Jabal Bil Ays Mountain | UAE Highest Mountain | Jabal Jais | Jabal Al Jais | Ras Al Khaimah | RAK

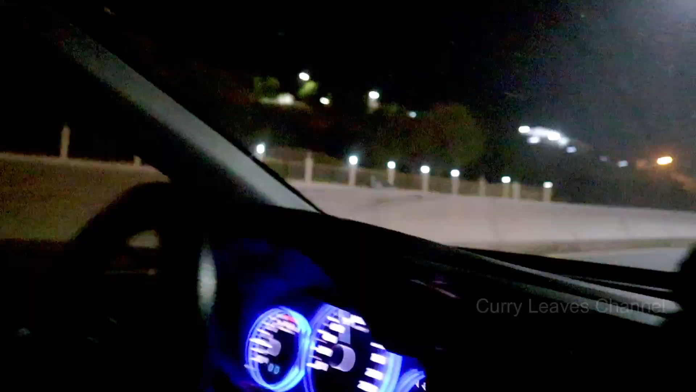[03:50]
இந்த சைடு எல்லாம் வந்து பாத்தீங்கன்னா 2-3 பெரிய பெரிய ஹோட்டல்ஸ் இருக்கு. ஹில்டன், ஷெரட்டன் அதெல்லாம் இருக்கு இந்த சைடுல.
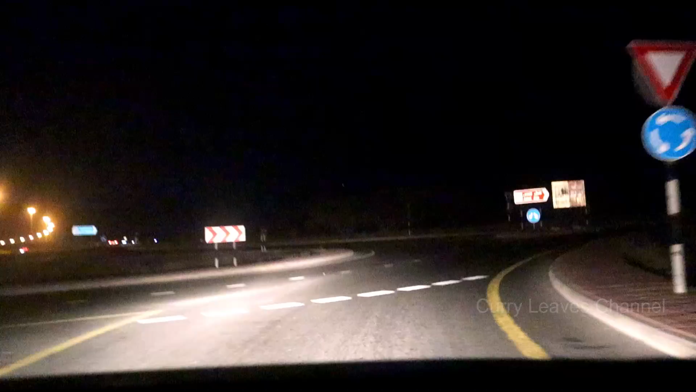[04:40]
ஃப்ரெண்ட்ஸ் இந்த ரவுண்ட் அபவுட்ல இருந்து தான் பார்த்தீங்கன்னா உங்களுக்கு ஜபல் ஜெய்ஸ் த ஹையஸ்ட் ரெஸ்டாரண்ட் இந்த UAE 46 கிலோமீட்டர் போட்டிருக்கு. வாதி அல் பை என்ட்ரன்ஸ் போட்டிருக்கு.
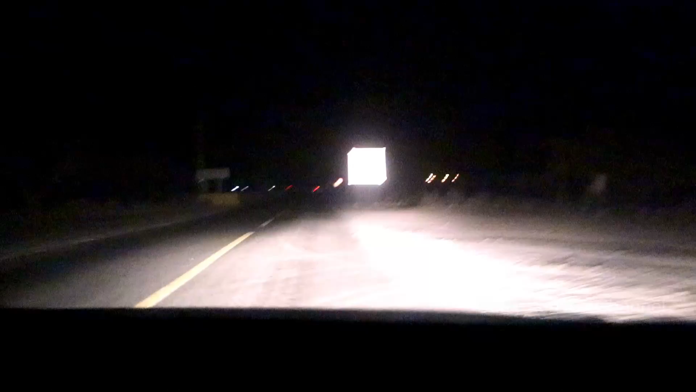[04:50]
இதில் தான் இங்கிருந்து தான் மவுண்டன் ஸ்டார்ட் ஆகுது. Berat Dam.
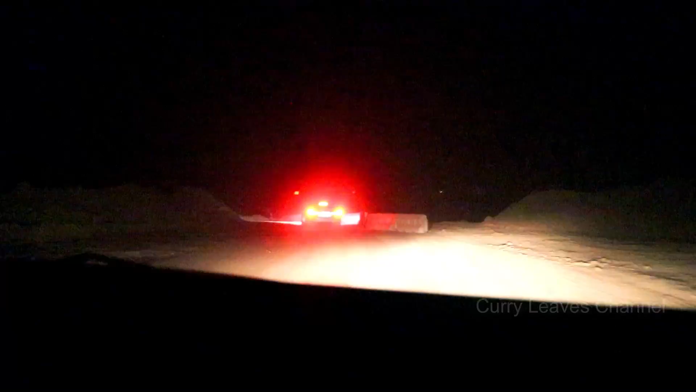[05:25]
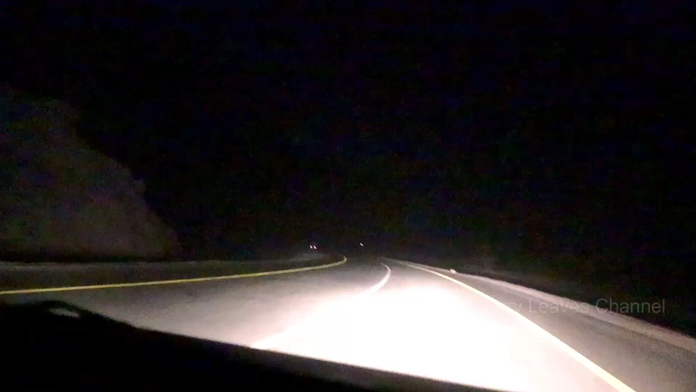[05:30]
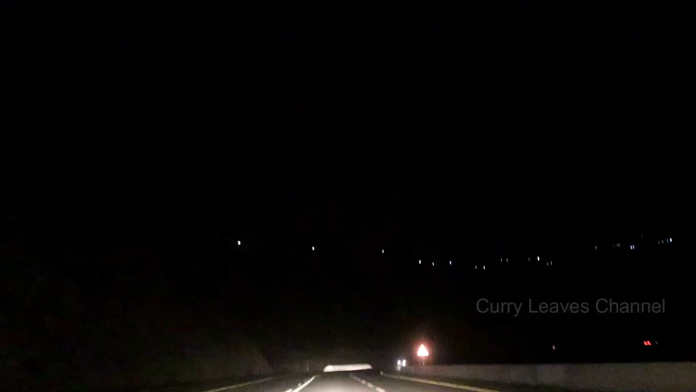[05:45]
இப்ப பாத்தீங்கன்னா இந்த ஜெபல் ஜைஸ் மவுண்டன் மேல நம்ம வந்துட்டோம்.